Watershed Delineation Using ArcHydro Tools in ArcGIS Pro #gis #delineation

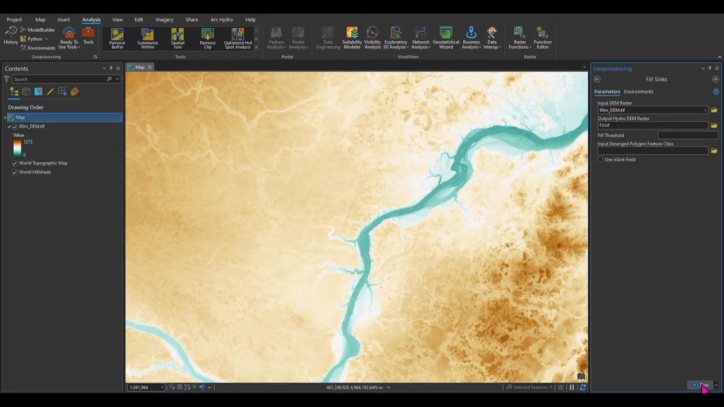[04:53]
If you want to have a threshold for filling up these depressions and sinks, you can add that threshold in form of elevation and others that we are not going to talk about in this video. Okay, let's run this. It will generate a raster, an integer raster for you like this. You might ask, why does it look like that? First of all, let me uncheck this and close it.
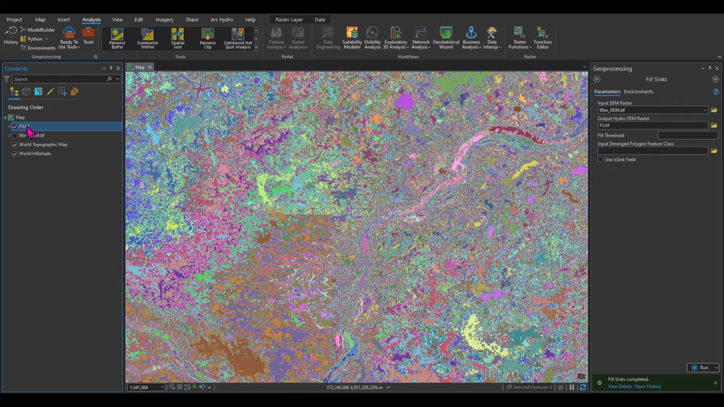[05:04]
So if you right click on it and go to symbology, you can change unique values to
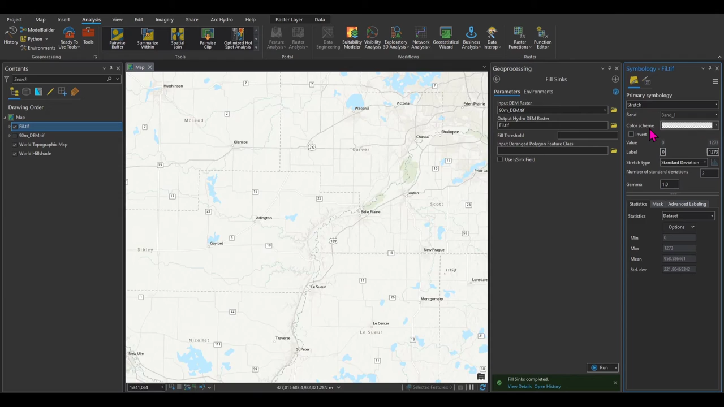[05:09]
stretch and essentially now you can see a better looking raster over here. Okay, closing the symbology. So this was the first step.
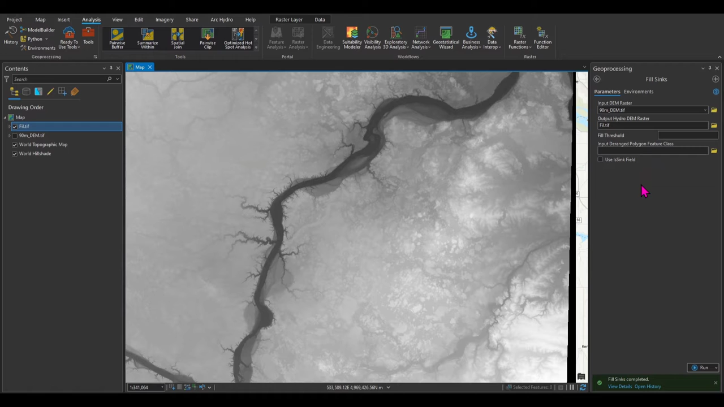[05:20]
The second step is going to be finding the flow directions. If I zoom in, you can see that this raster is essentially a photo with lots of pixels or grids.